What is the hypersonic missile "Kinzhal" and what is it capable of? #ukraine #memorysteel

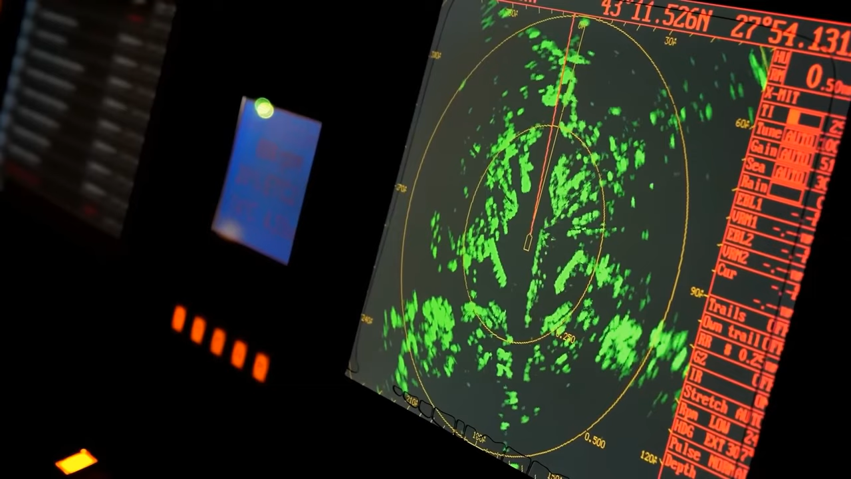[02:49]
on radars in addition the rocket received sophisticated countermeasures and decoys